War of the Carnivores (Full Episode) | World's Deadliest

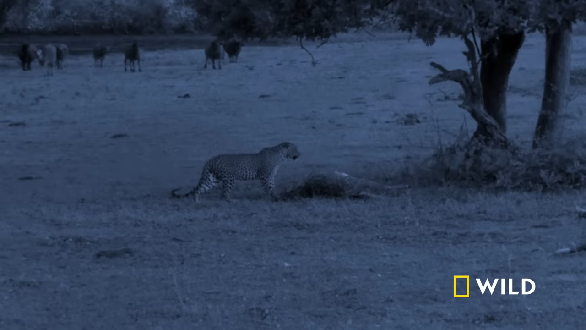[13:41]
She plans to eat or kill in peace.
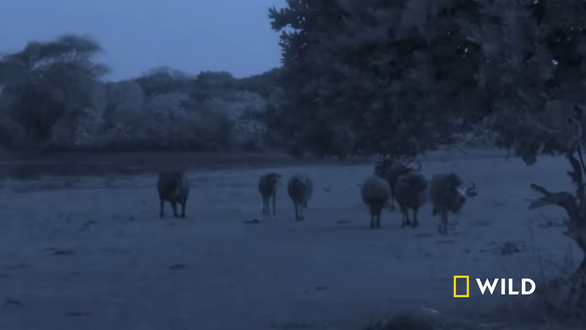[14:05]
They smell trouble. They know a leopard is nearby.
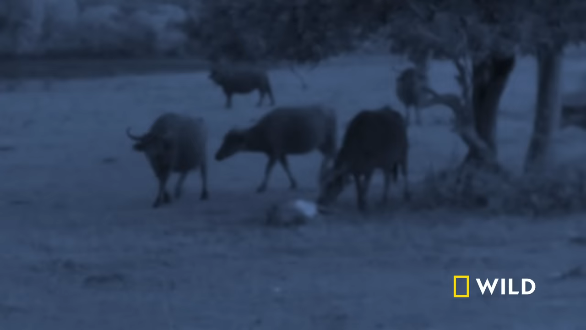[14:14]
Outnumbered. The leopard will have to lay low. Until the buffalo let down their guard.
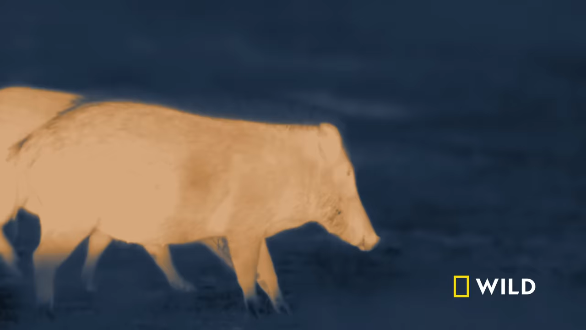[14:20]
Next. Wild boars show up. They smell a meal.
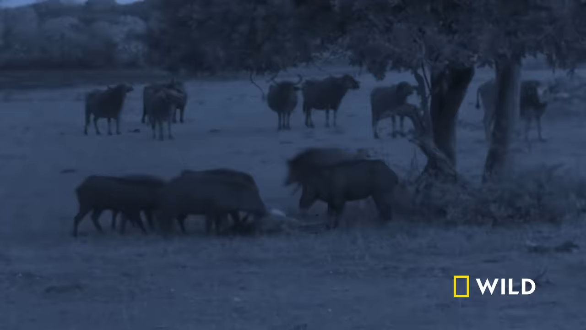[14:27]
Leopards. Are partial to a little pork.
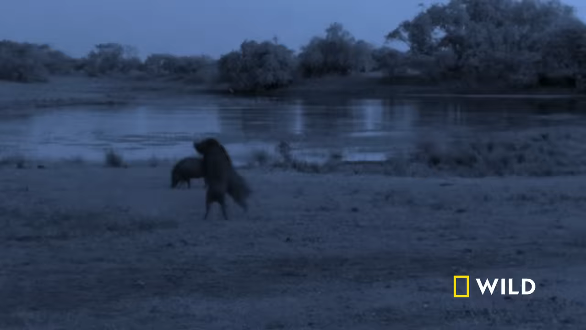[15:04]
Now, another carnivore exploits the opportunity.
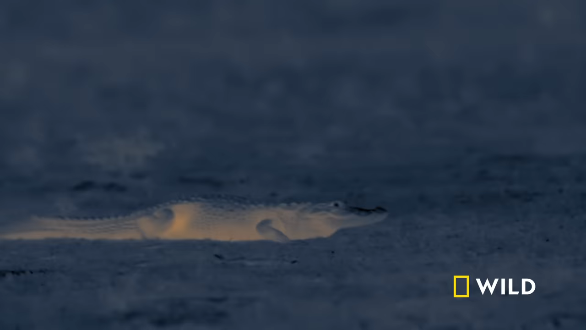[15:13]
Right under the leopard's nose. A crocodile advances.
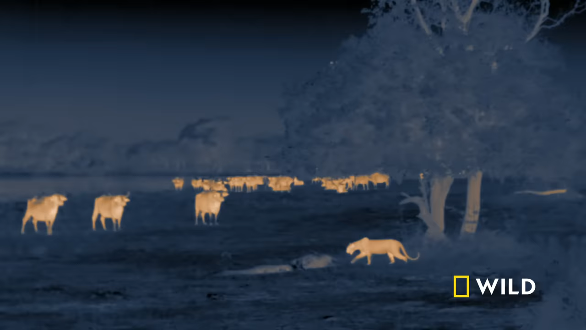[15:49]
She reclaims her kill. And her dignity. From the small crock. But the buffalo close ranks around her. Forcing another chasing retreat.
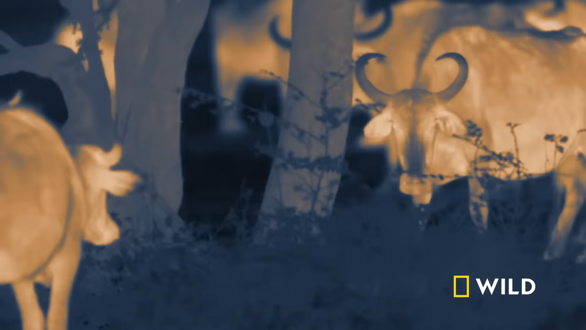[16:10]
The leopard persists.
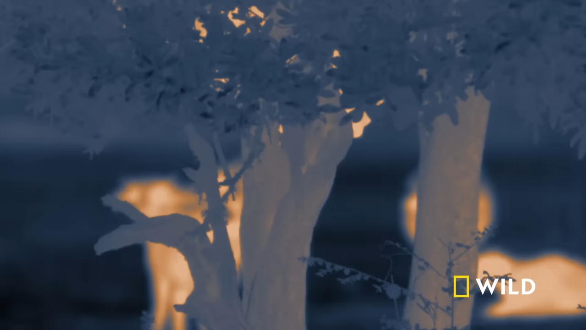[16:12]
Repeating the cycle for hours. This is nature's fog of war.
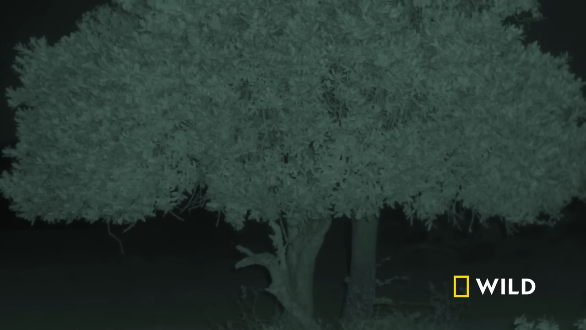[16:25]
There are no victors tonight. Finally, she retreats in dishonor.
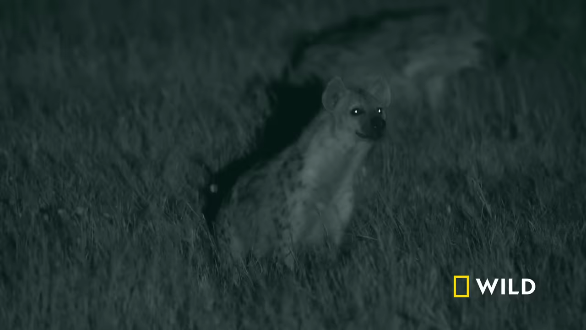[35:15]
Though much smaller, the hyenas are not to be taken lightly. Their bite force is similar to that of the lion, evolved to crush bone.
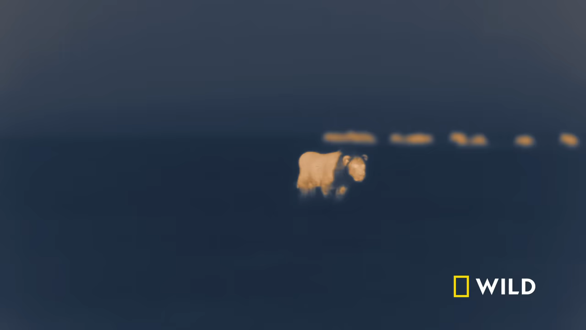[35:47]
Over 500 pounds of teeth, muscle, and attitude will turn the tide.